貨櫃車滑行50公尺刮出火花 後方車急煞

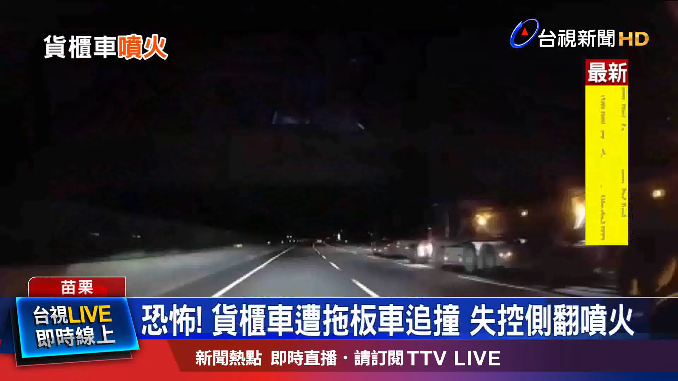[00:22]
拖板车高速冲撞前方货柜车，猛烈撞击地道，造成货柜车当场失控甩尾，横跨三个车道，还撞向中央分隔岛侧翻，更压上分隔岛往前滑行超过50公尺，喷溅大量火花。后方小客车驾驶目击惊悚车祸，瞬间简直吓坏，急忙刹车才避免坠撞上去。 你先上车啦， 东西一定会有人帮你找到的，不用太担心。